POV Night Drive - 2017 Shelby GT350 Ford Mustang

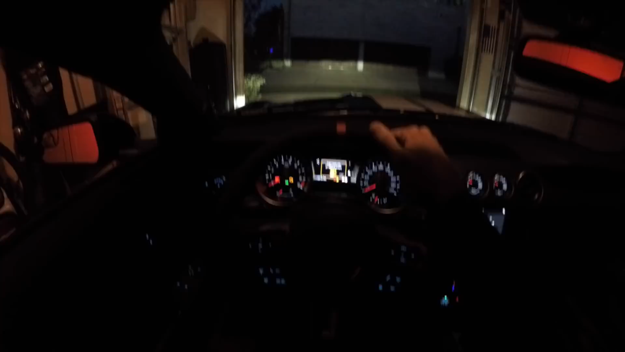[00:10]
The sun kind of just set, so it's getting dark, so by the time I'm done with the video, it's going to be kind of pitch black. So the lighting could be garbage, or it could look kind of cool, kind of a night drive. But anyway, I don't know if you guys can see that. I have 27 miles to empty, so I'll probably do a little bit of kind of highway driving. The last point of view driving video, people didn't like how I wasn't able to rev it out.